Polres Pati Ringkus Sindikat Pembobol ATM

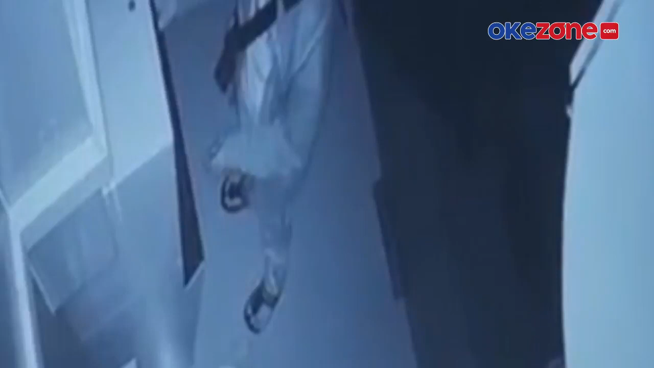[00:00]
Sejumlah kawanan begal yang tengah membobol mesin anjungan tunai mandiri, ATM, rekam kamera pengintai atau CCTV di kawasan pati jauh tengah.
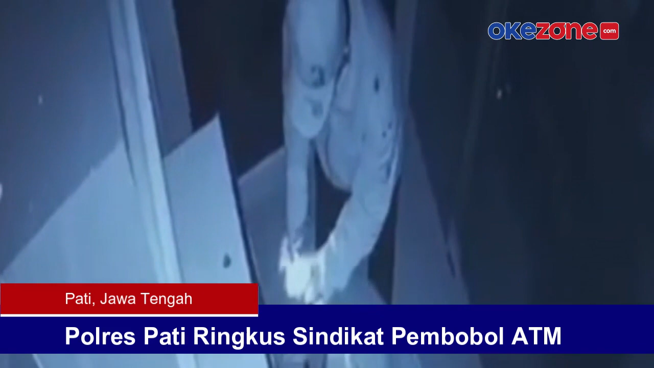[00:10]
Sebelum melakukan aksinya, para pelaku terlebih dahulu memasang alat seperti smart switch aliran listrik di ATM yang akan dibobol.